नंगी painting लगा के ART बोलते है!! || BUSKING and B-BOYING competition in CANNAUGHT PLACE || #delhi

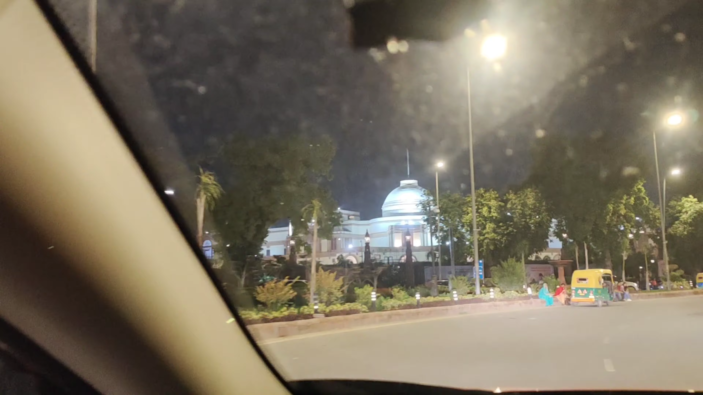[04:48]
अशोका रोड ये क्या है सामने, जो भी है बढ़िया सा लग रहा कुछ। हम आ गए परकोस, ये है अगली रात